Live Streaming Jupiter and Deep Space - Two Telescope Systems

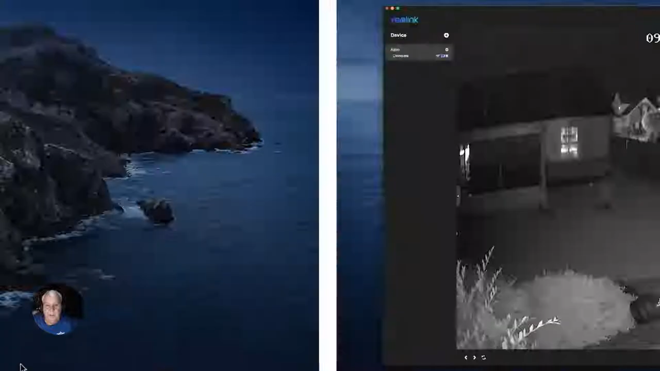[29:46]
there's the telescope moving and if we go outside and let it crank back up we'll see this jump over here so we're
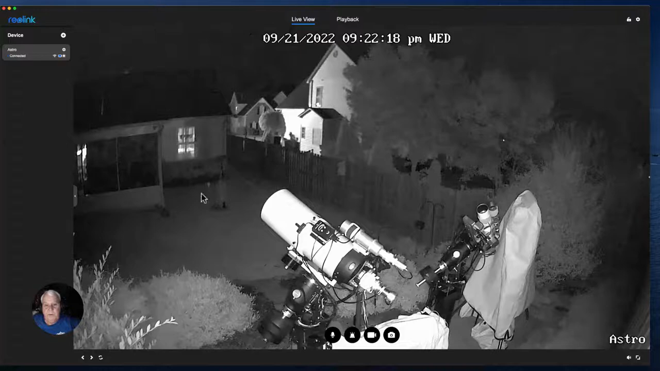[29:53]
now on jupiter and this telescope's imaging uh the cave caldwell nine sh2 155 and that's what we're imaging okay so let's uh